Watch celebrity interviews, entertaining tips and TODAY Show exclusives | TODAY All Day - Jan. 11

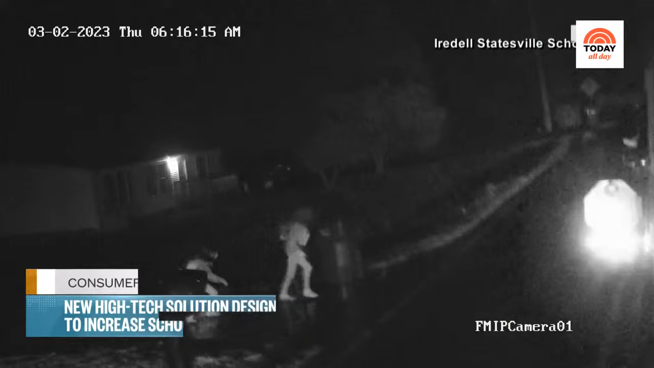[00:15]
This is video from a school bus in North Carolina.